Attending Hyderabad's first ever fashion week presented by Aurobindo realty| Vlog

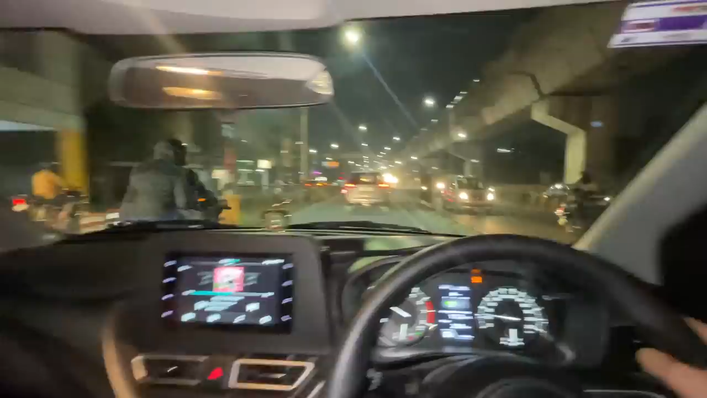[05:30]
all the way so much traffic in hyderabad also these days oh my god okay we are here we are at the